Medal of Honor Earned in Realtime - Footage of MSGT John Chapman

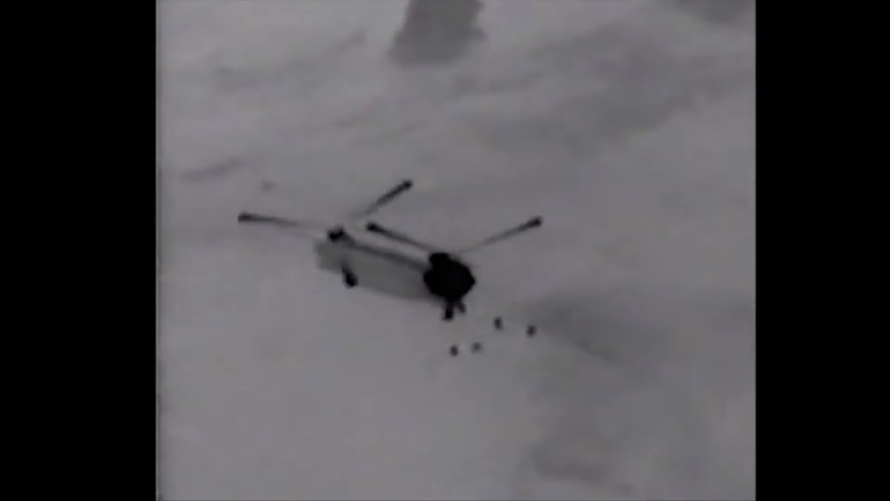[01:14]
Chapman and the SEALs exfil their MH-47 helicopter.
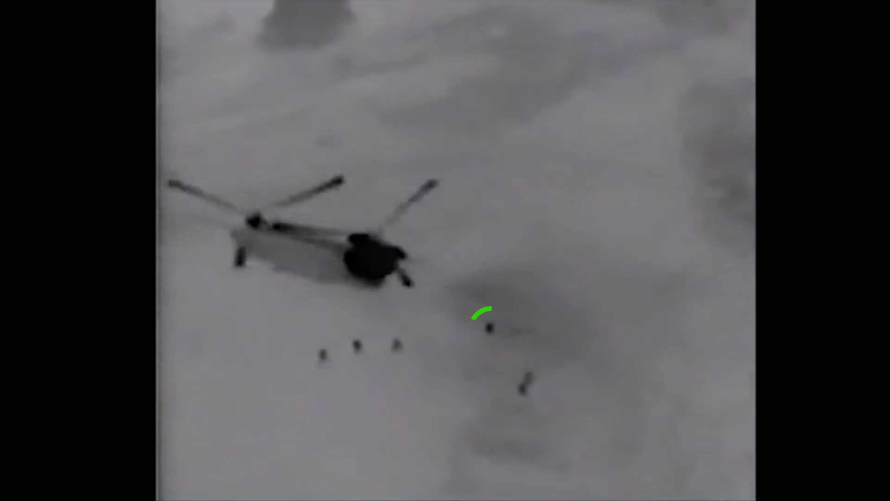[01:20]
John is the second individual to exit and immediately moves in the direction of the summit.
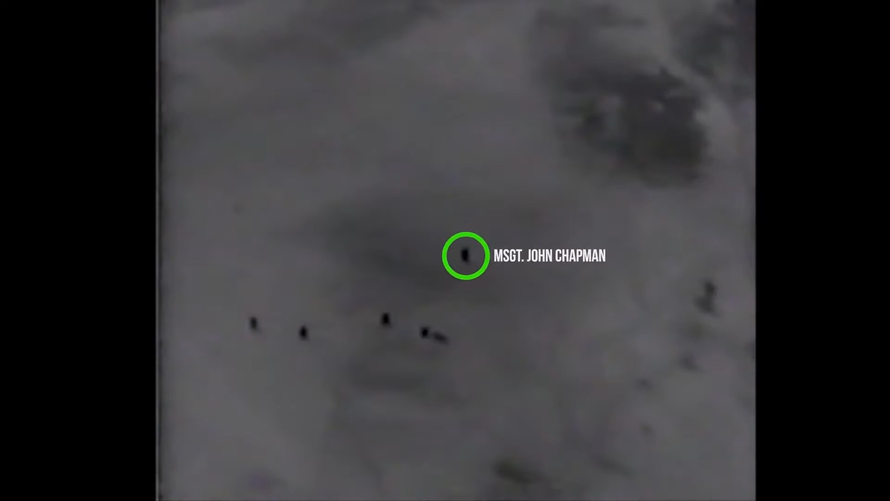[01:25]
He can be seen moving off to the right of the screen alone.
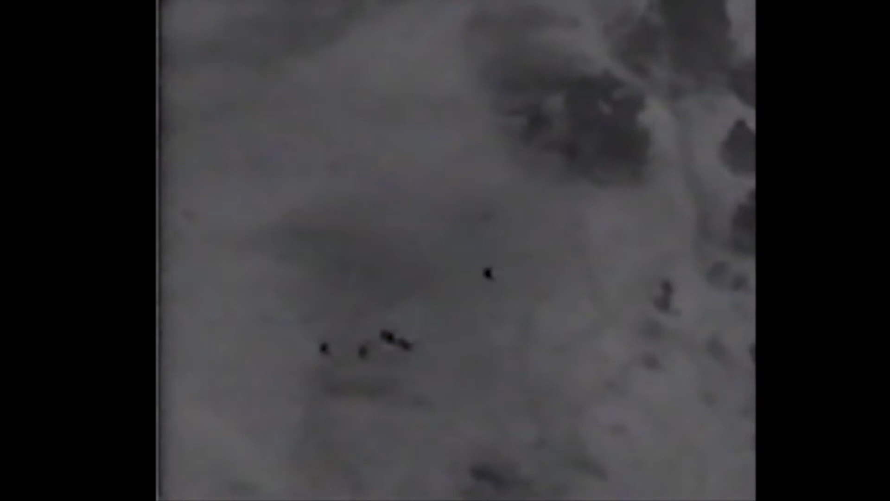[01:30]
The team is taking heavy fire from every direction as indicated by the arrows as Chapman begins engaging targets. You can see spent cartridges ejecting from his M4.
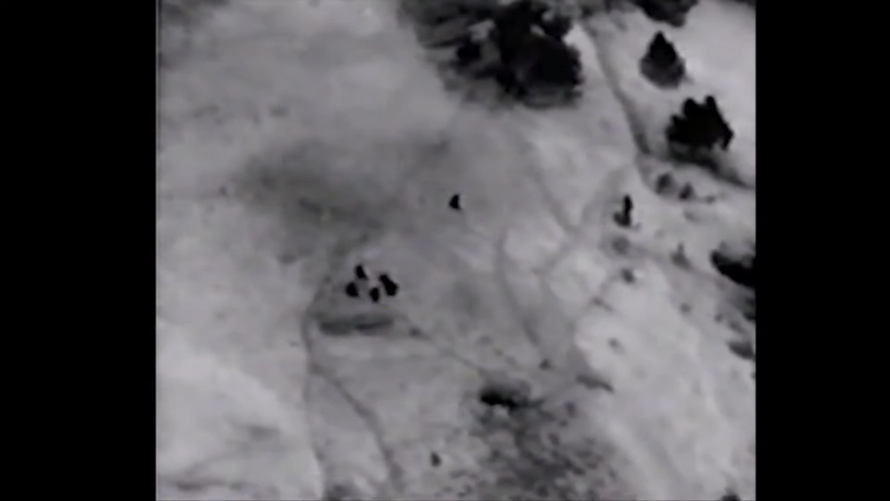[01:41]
Chapman then begins closing with the enemy, forcing his way up slope in knee and thigh-deep snow.
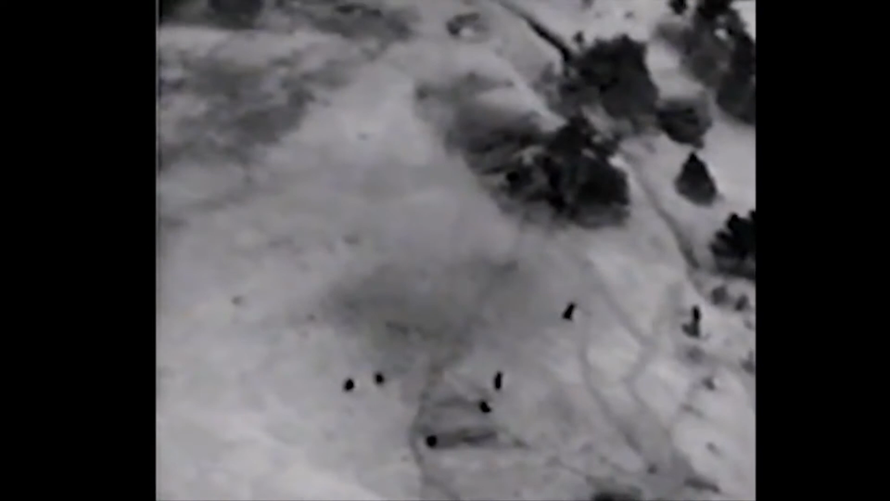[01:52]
He is constantly under fire as he does this. Chapman's team leader begins to close on Chapman, following his trail through the snow.
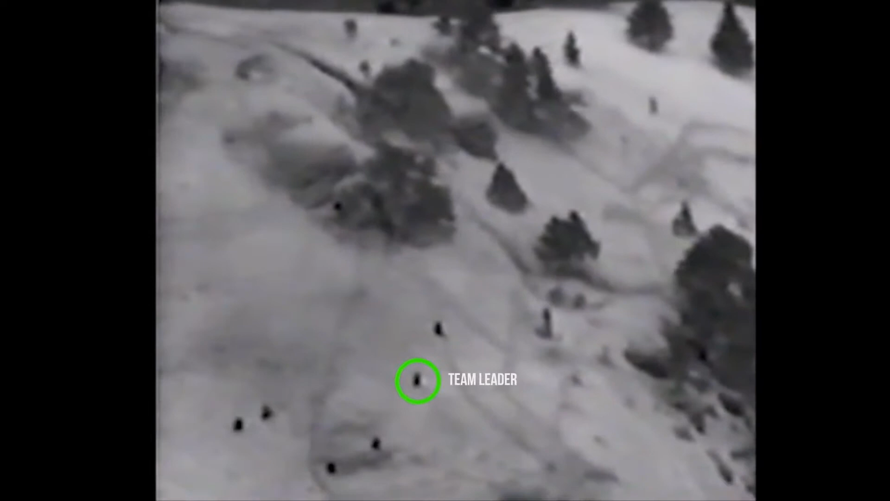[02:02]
The dark mass above Chapman is a fortified bunker containing two enemy fighters, each armed with AK-47s, who are firing down on the team in the darkness.
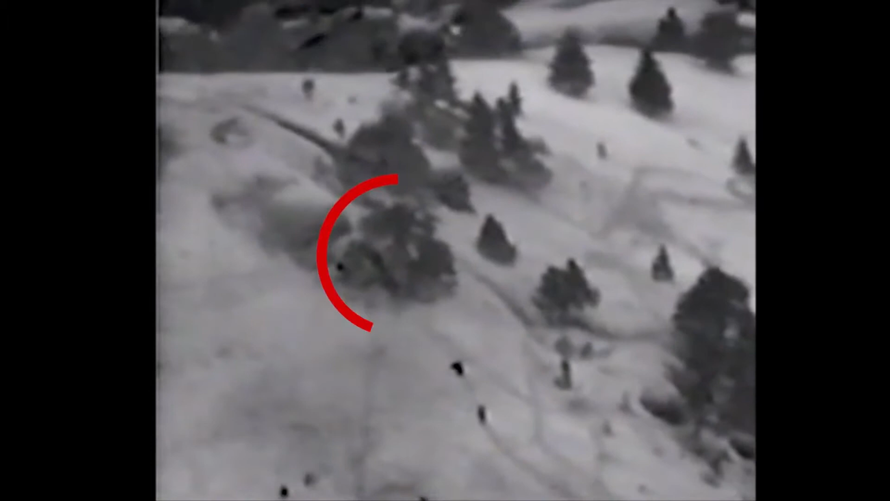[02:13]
This bunker will come to be known as Bunker No. 1. To the left of the tree and Bunker 1 is another gray mass. This is a rock outcropping that came to be called the boulder.
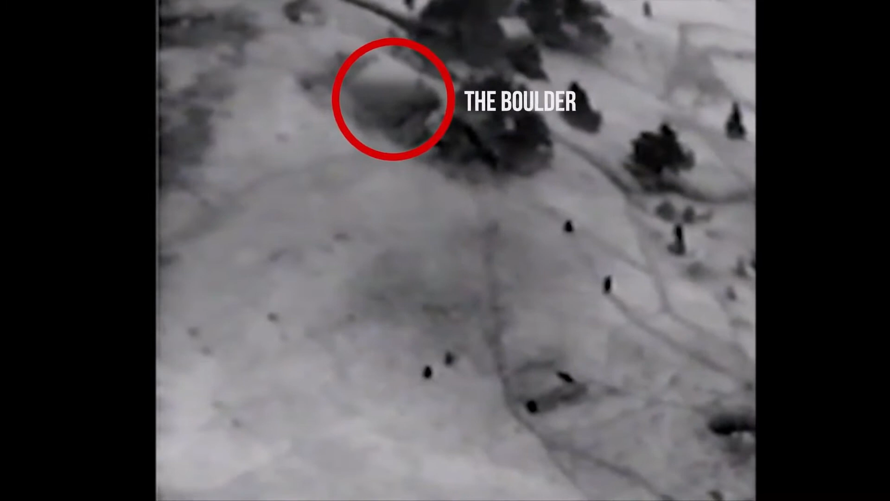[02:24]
Between Bunker 1 and this boulder can be seen the body of slain SEAL,
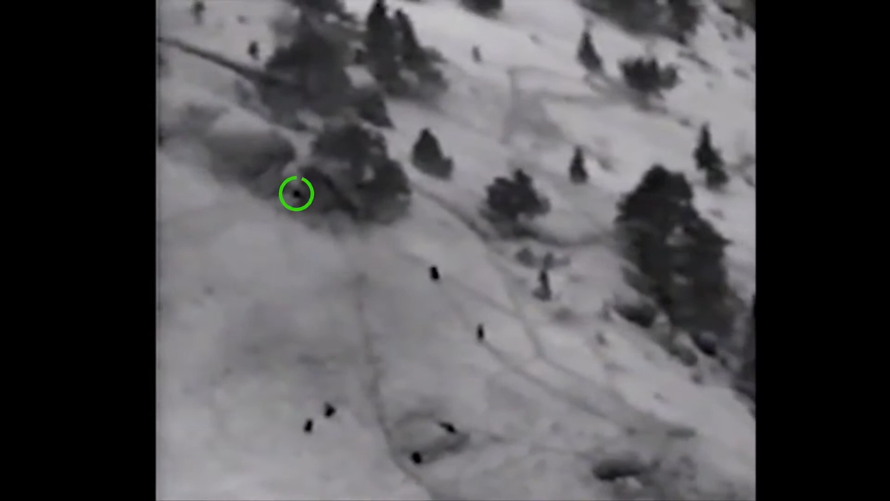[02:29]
Neal Roberts, the man Chapman and the others are attempting to recover.
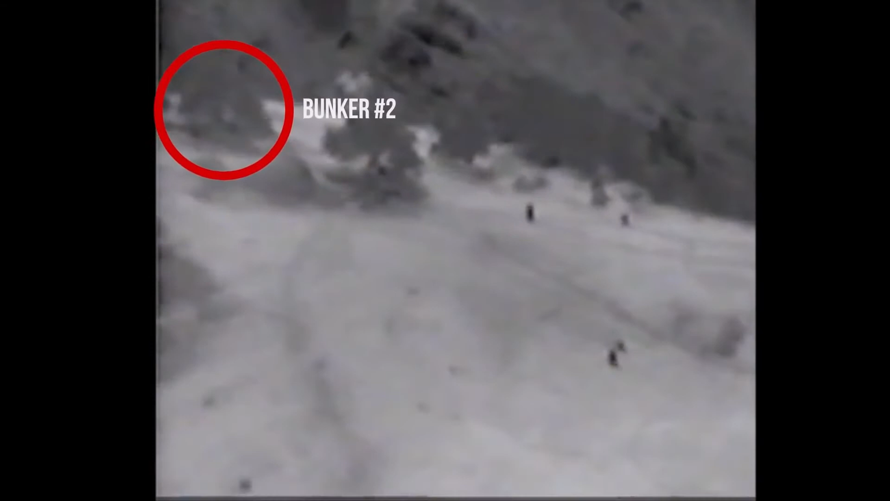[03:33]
This bunker, manned by a handful of Chechen and Uzbek fighters, also contains a heavy PKM machine gun, hand grenades, and rocket propelled grenades.
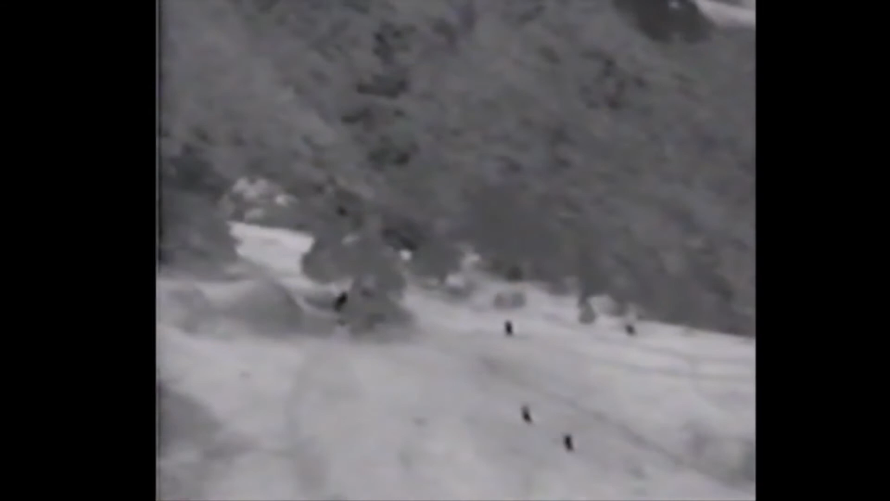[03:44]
John Chapman is shot twice at this time in the torso and collapses, incapacitated. You are now looking at a new angle and at the left of the screen can be seen the two-man fire team and team leader on top of the boulder. Just below it is Bunker 1 with the mortally wounded Chapman. One SEAL can be seen firing his modified M60 machine gun from the hip into
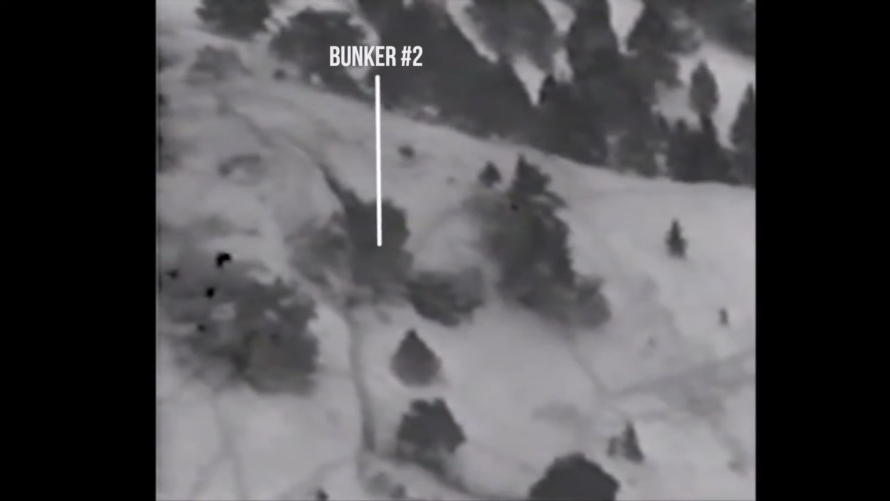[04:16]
Bunker 2 on the right side of the screen until he is struck by grenade shrapnel and tumbles 10 feet off the top of the boulder,
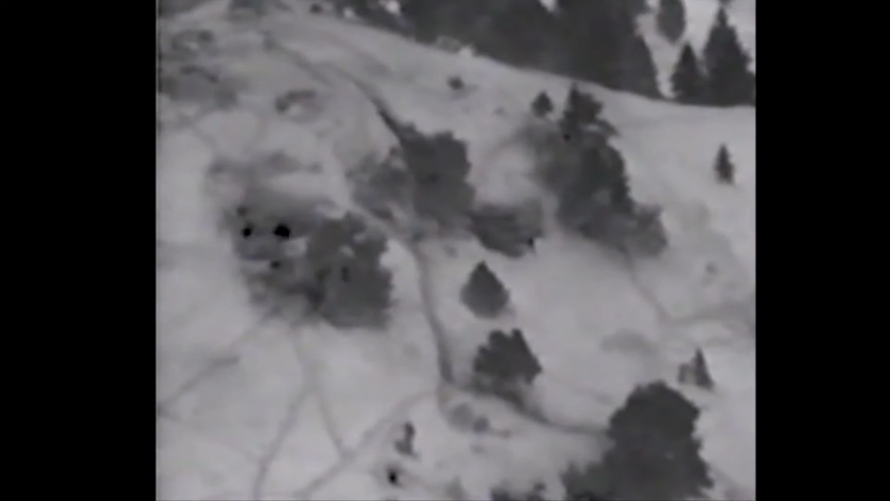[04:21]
collapsing at the feet of his team leader, thus setting off a chain of events that would lead to the SEALs abandoning Chapman on the summit.
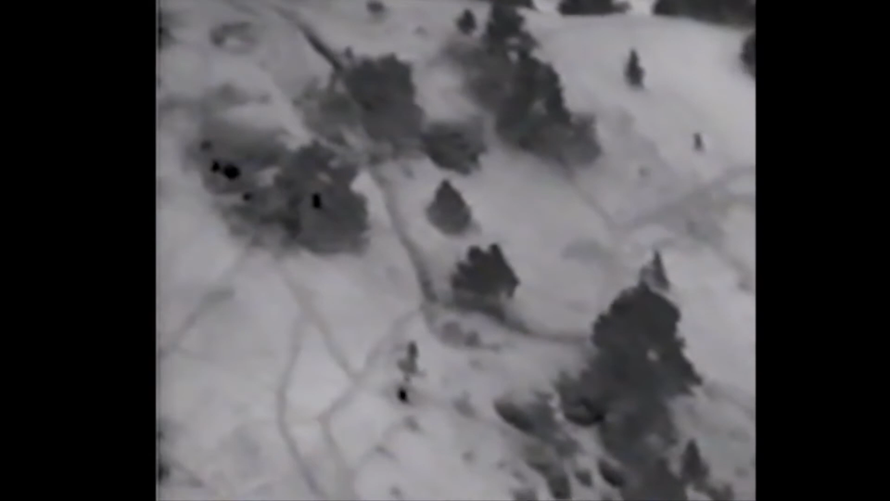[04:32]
The wounded SEAL and the team leader can be seen conferring about his injuries. Moments later, the SEALs decide to retreat from the summit because their position is untenable in the face of continued massive enemy firepower.
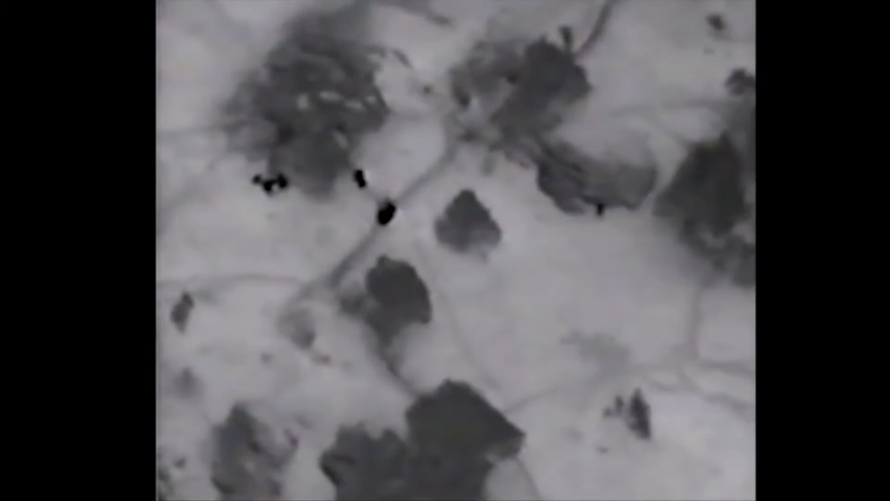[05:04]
Unfortunately, the SEALs do not past John Chapman who is above them and inside Bunker 1. This angle shows three SEALs in a triangle. The larger black heat signature is a smoke grenade.
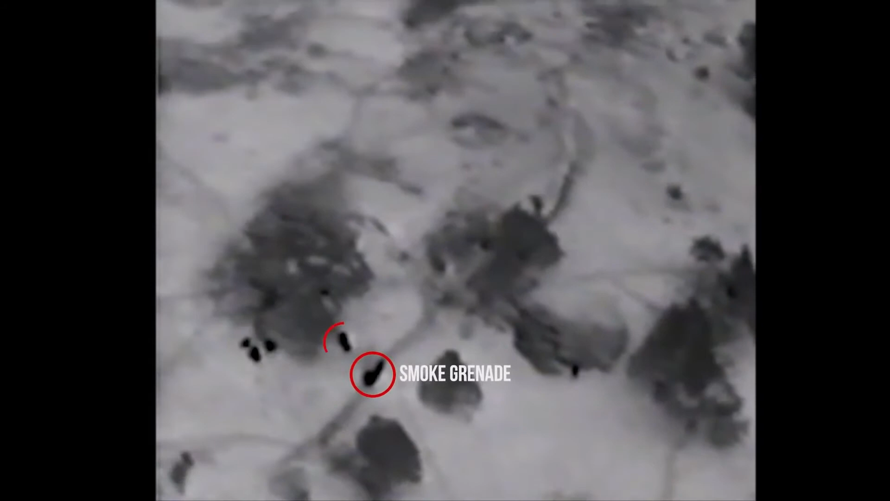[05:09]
Just to its left is a donkey and dead Al-Qaeda fighter killed by Chapman.
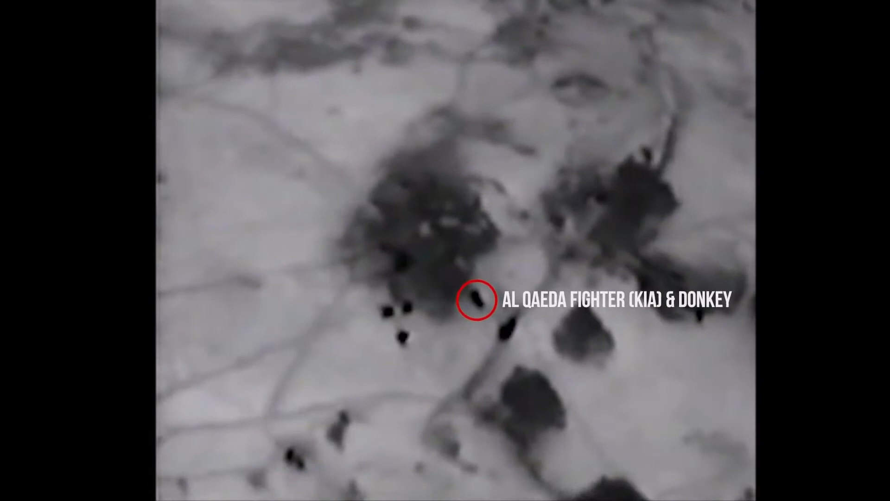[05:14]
The steepness of the mountain can be seen as the SEALs begin to slide down the nearer shear face.